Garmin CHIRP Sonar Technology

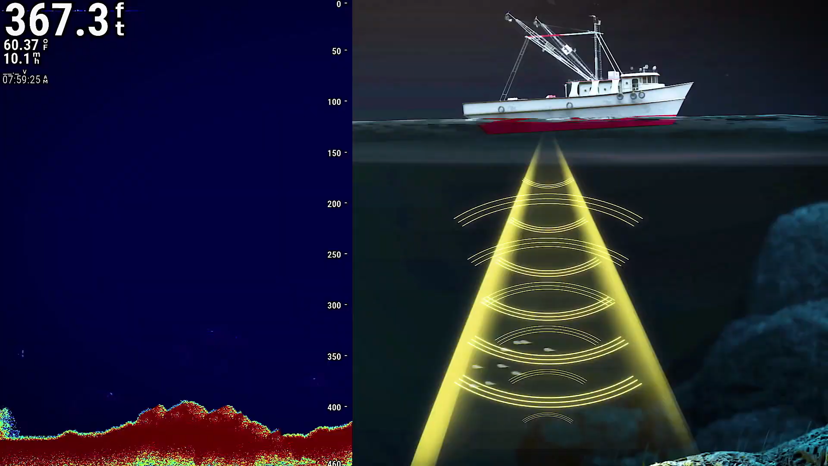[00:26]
On screen: depth 367.3 ft, water 60.37°F
A fish finder emits ultrasonic pulses from a transducer.
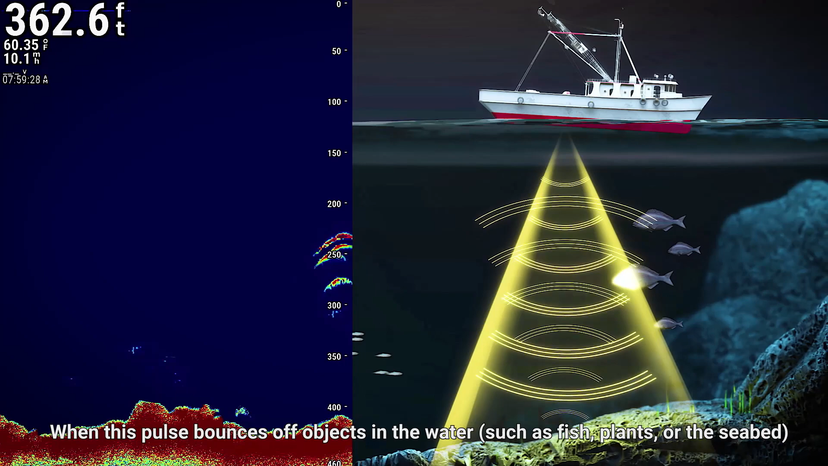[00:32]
On screen: depth 362.6 ft, water 60.35°F
When this pulse bounces off objects in the water, such as fish, plants or the seabed, the echo is received by the transducer. This signal's depth and intensity can be displayed as a sonar image on the screen of the fish finder.